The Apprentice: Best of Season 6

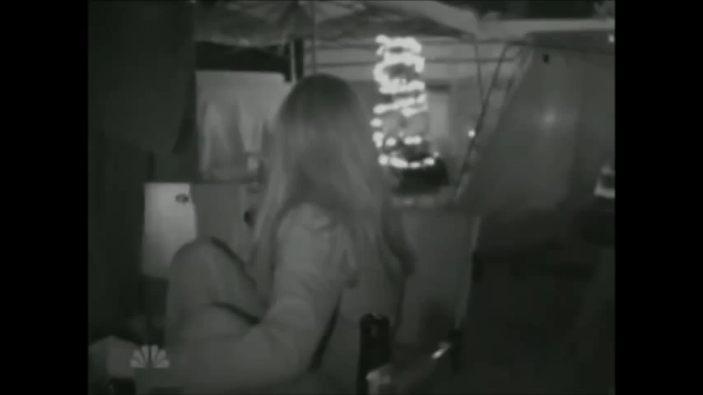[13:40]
There was a mouse. Are you kidding me? Yes, there was.